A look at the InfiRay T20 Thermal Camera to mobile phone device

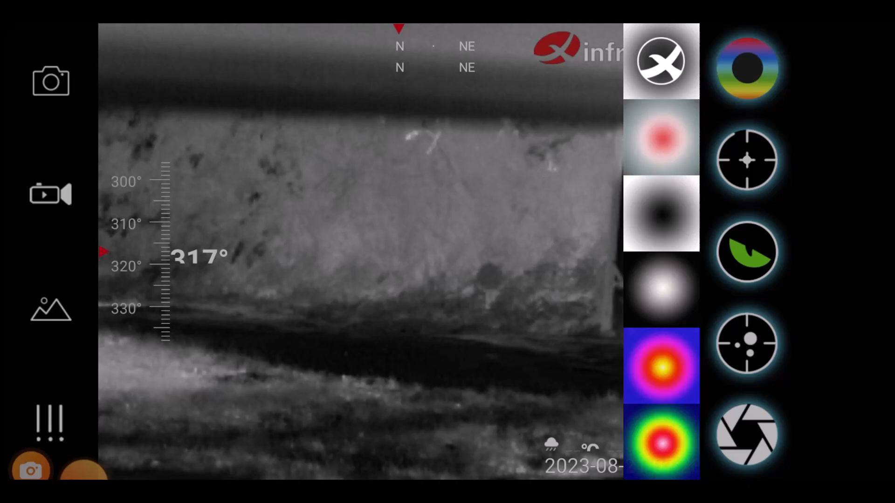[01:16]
Okay then, I've got the InfiRay camera
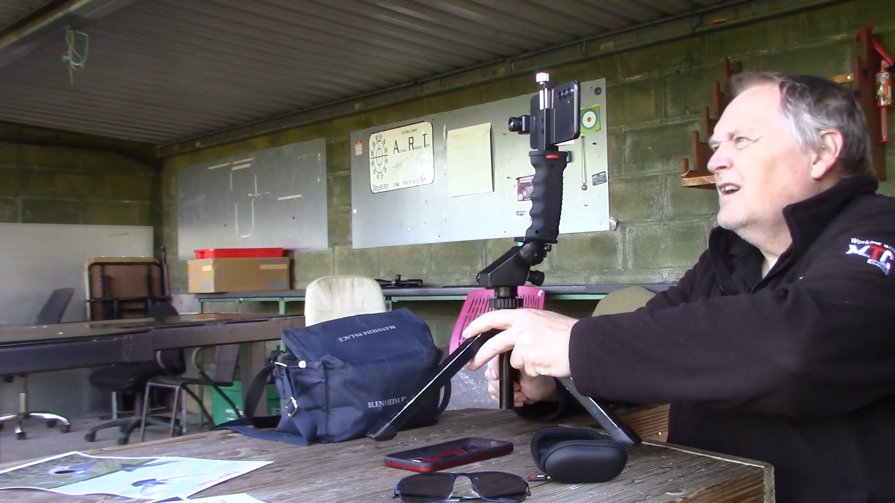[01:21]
and I'm just panning around. You can see the hot and cold spots around.
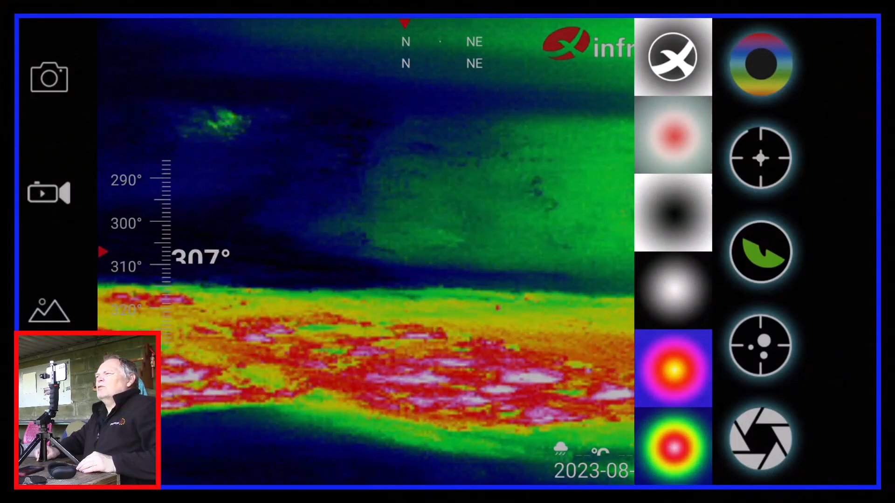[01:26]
There's all the targets.
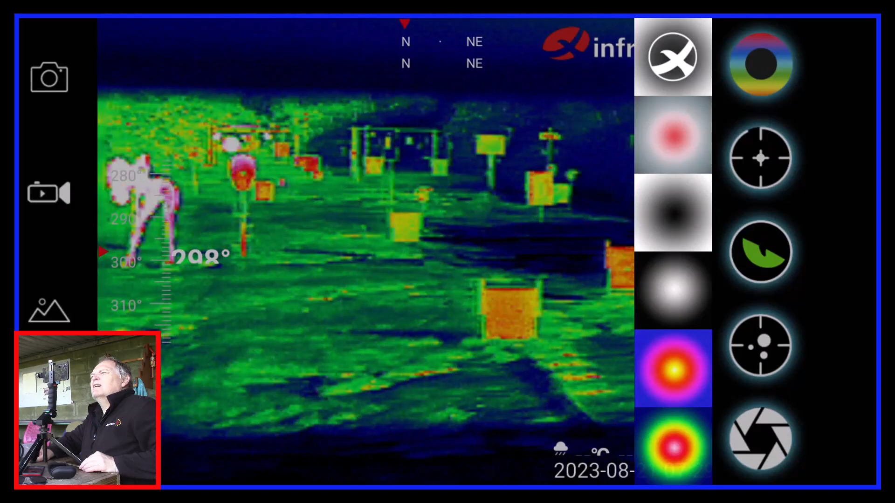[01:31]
Now, just go through the different coloured palettes on it. Shit, these are a bit misted up.
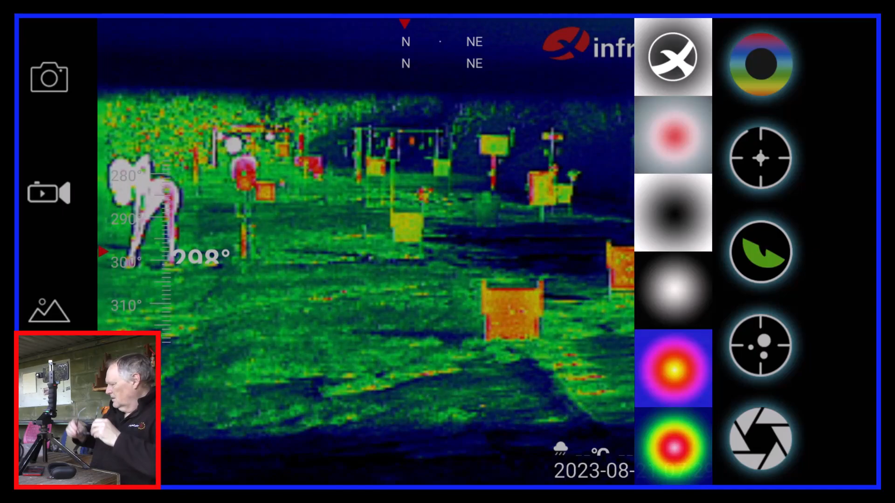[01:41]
Now, I'll start off there. I can see some of it set up now. The steel target that you can see, the woman target, painted black, so it's picking up the heat from the sun better than the other things are, as you can see. I'm better over these off, it's all bloody steamed up. Yeah, no good. Right, see what this one's like.
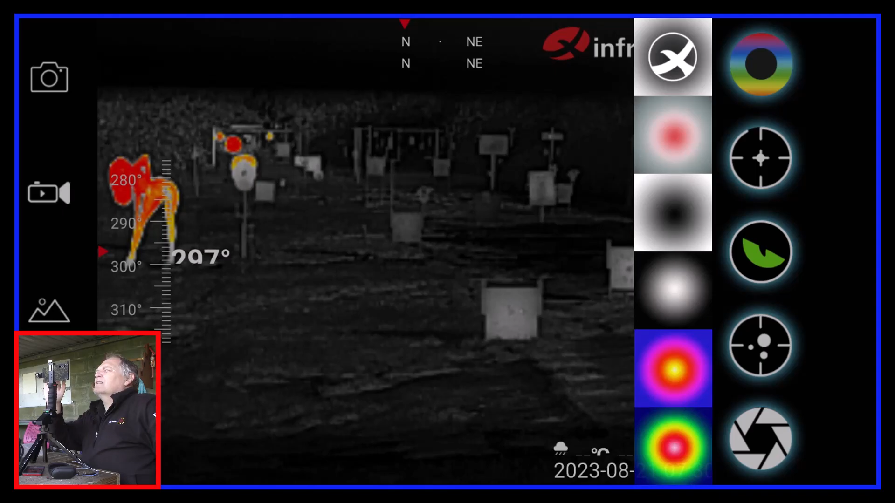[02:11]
That one is the red hot, I think. There's a black hot,
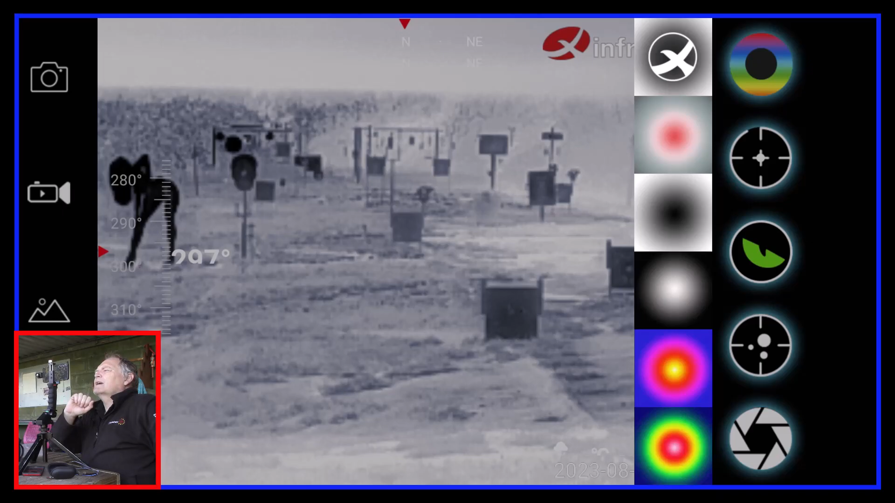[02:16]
white hot,
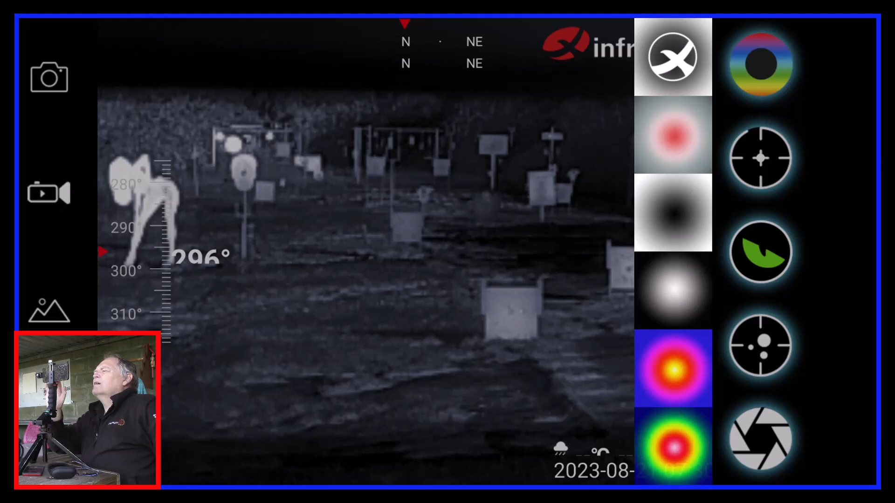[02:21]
different palette there, and a multicolour.
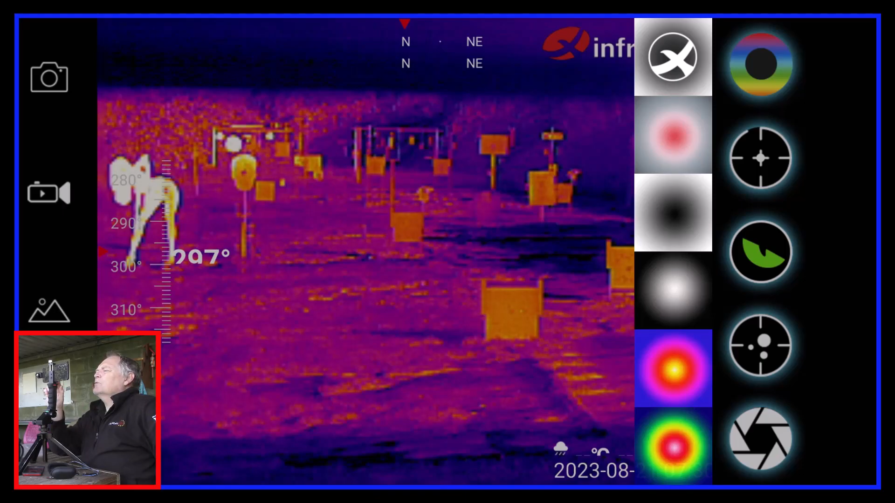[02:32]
As you can see, so I normally do writing when I do writing.
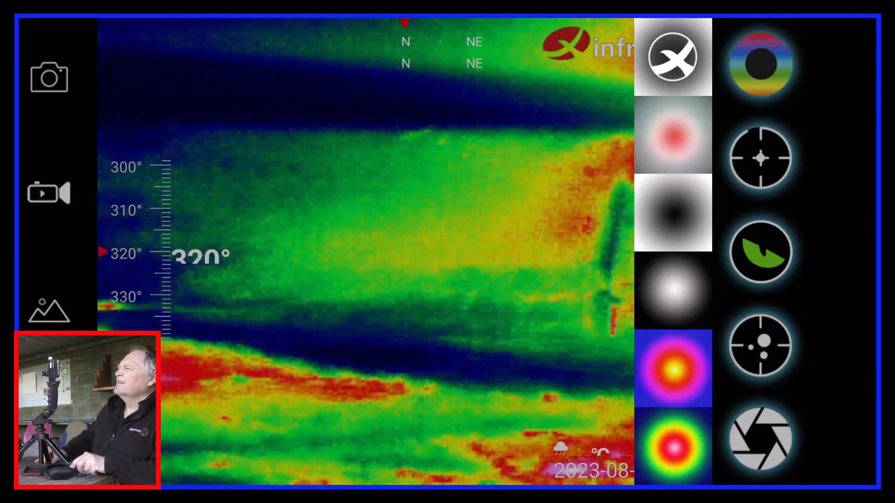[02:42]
You can see the flagpole there. It's normally in that corner. Now you can focus the actual lens.
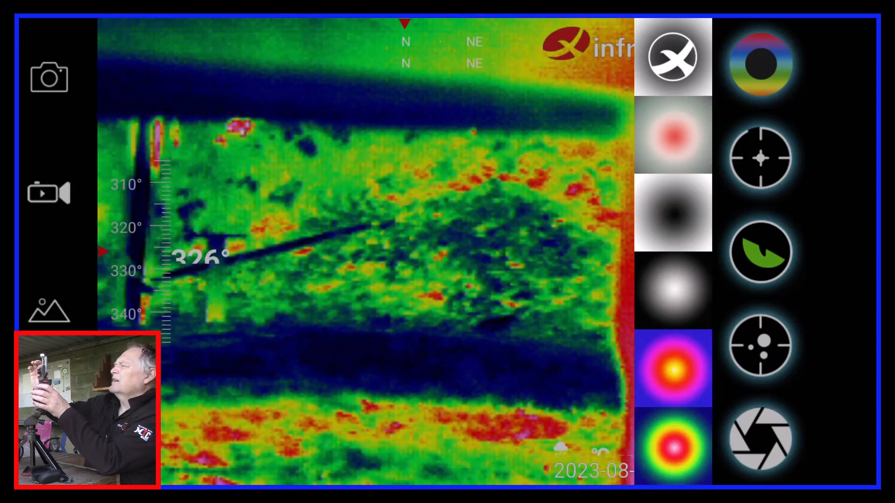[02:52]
That's out of focus.
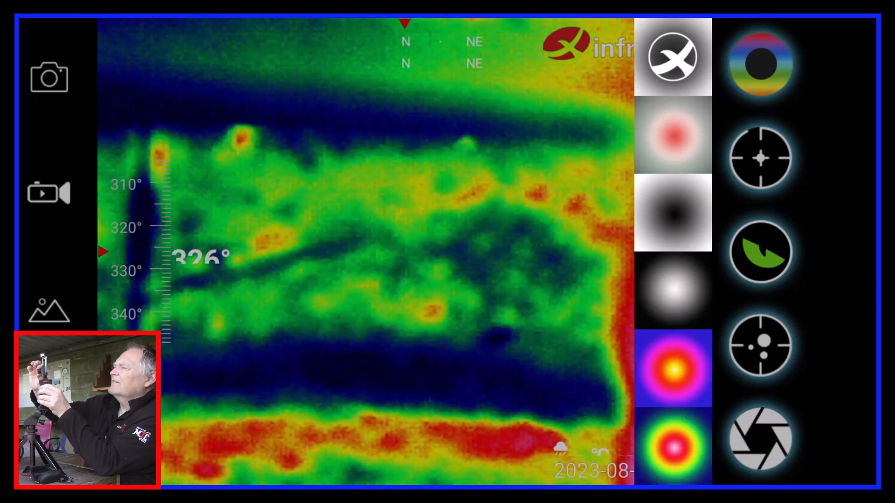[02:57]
I think that's more in focus.
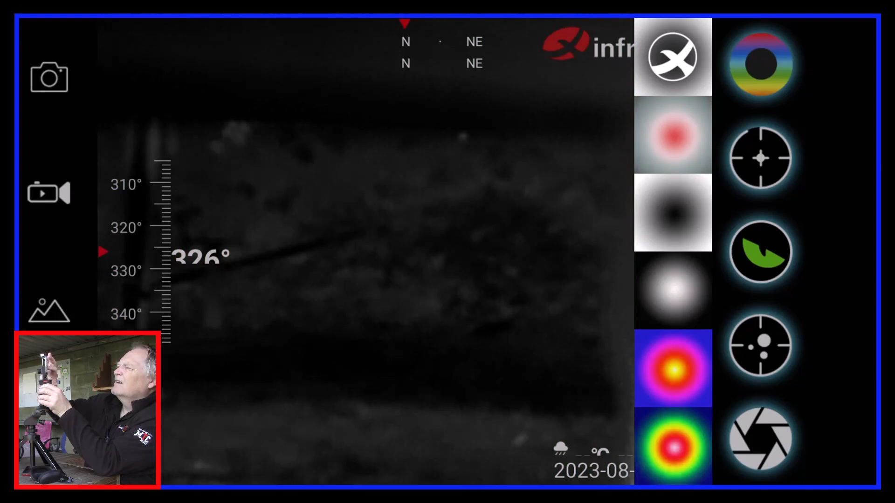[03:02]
I think that's better, isn't it?
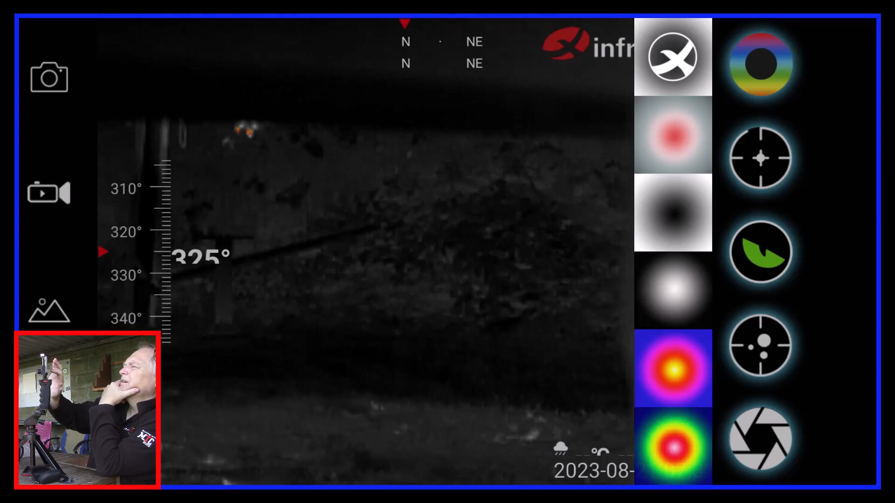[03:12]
That's not so good.
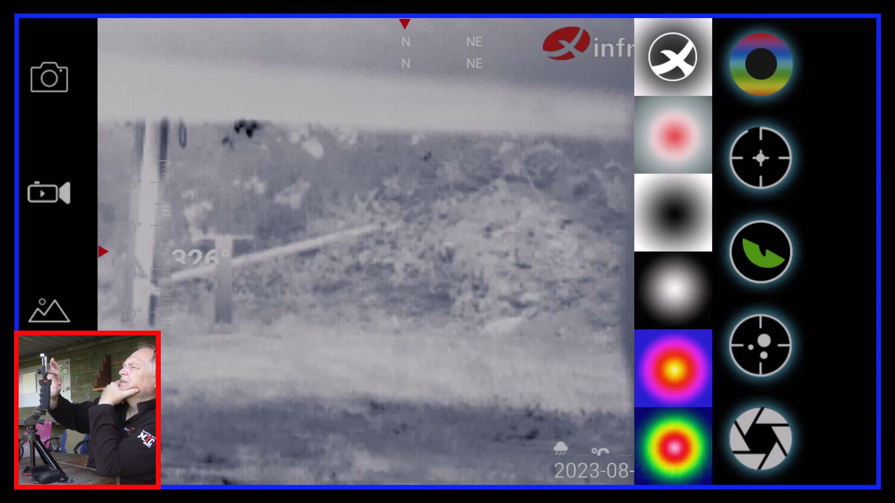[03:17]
Yeah, that's black hot, white hot.
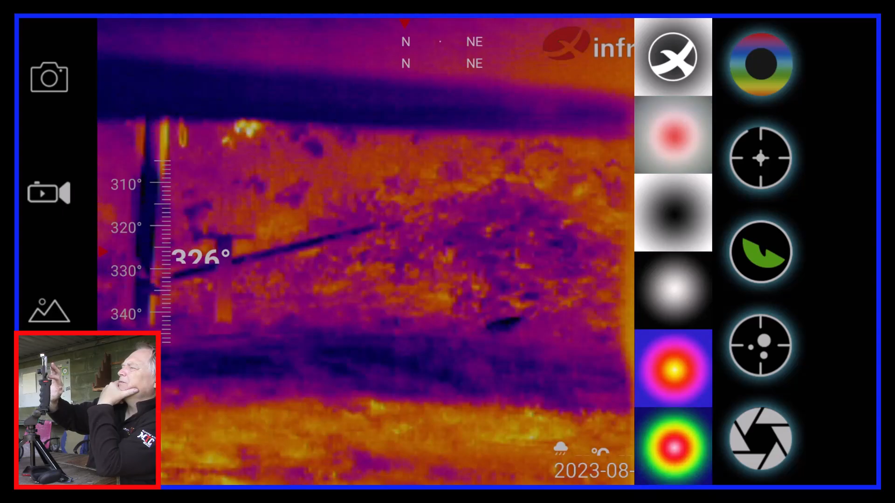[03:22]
And you can also put a target on this, so we can mount it into a little box,
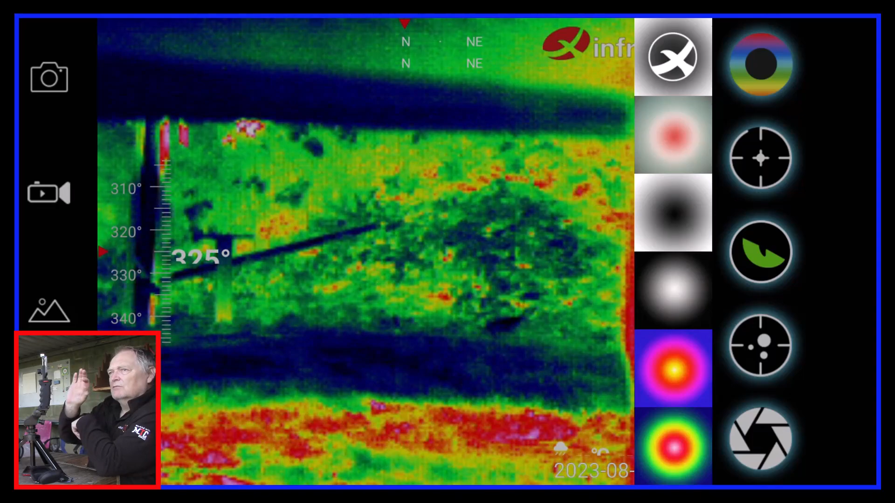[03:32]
and on a pick rail you can mount it on a rifle, and when you do that it has got reticles.
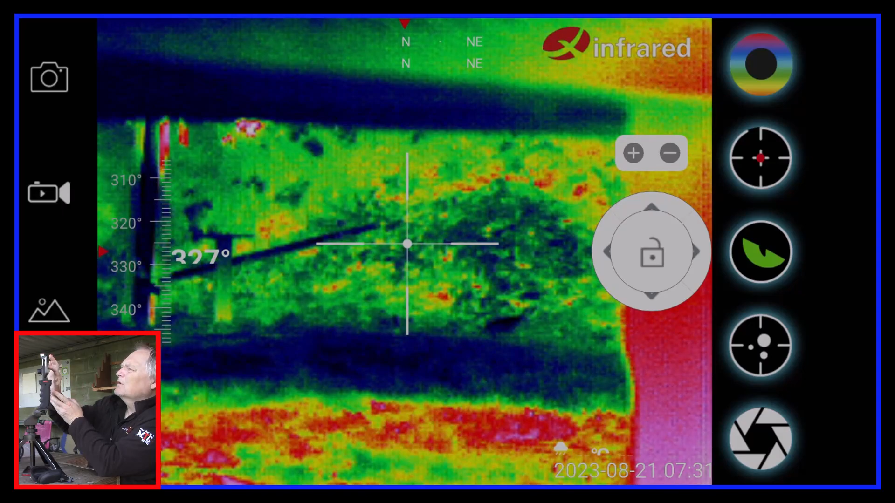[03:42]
And you can move the reticle around. So what you do, you'd fire a shot, and wherever the shot went, you'd get the reticle and you'd move it to where the shot hit. And then that should then be on target, like a one-stop shot.
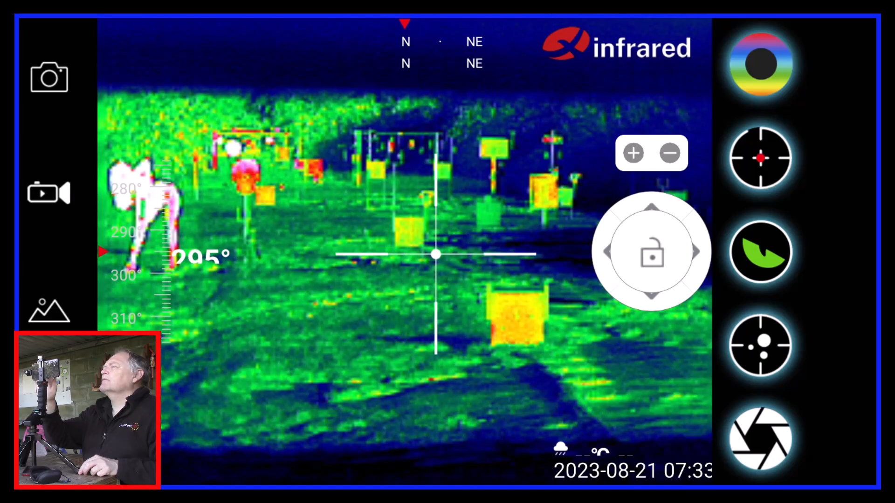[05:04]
Yeah, make the reticle bigger and smaller.
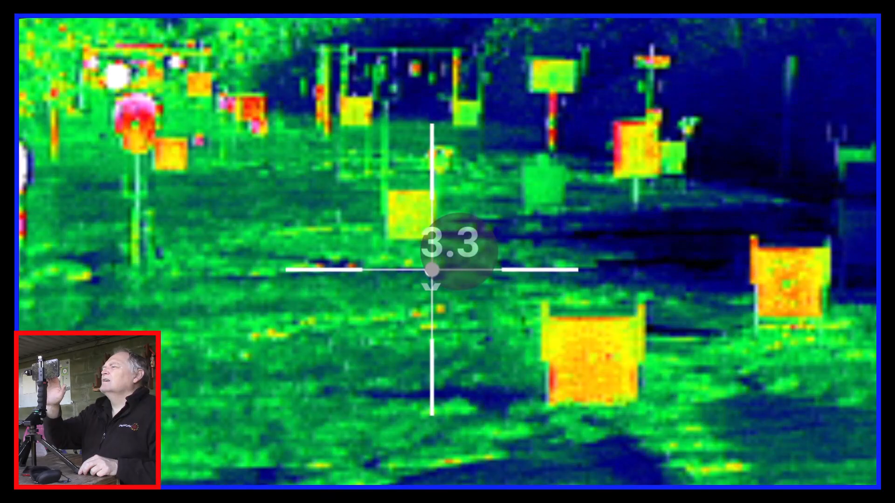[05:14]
So yeah, not too bad, eh?